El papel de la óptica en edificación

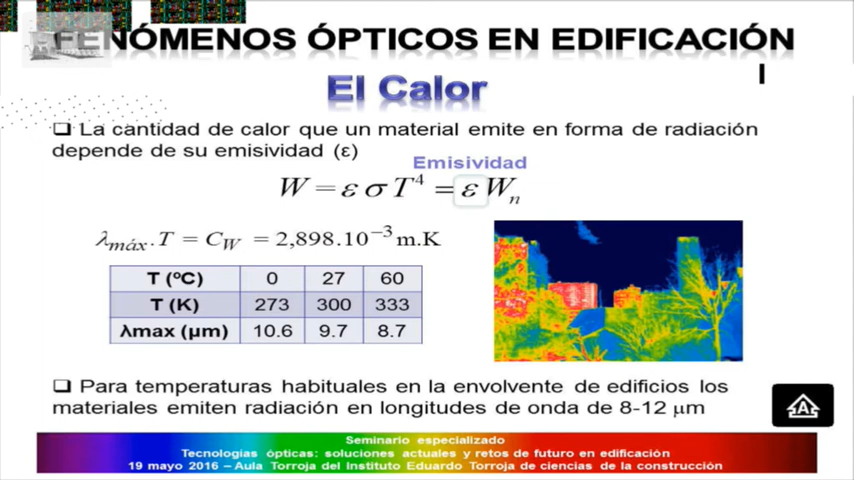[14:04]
en las temperaturas habituales en una fachada, que puede estar entre 0 y 60 grados centígrados, vamos a poner como aproximación, pues la longitud de onda...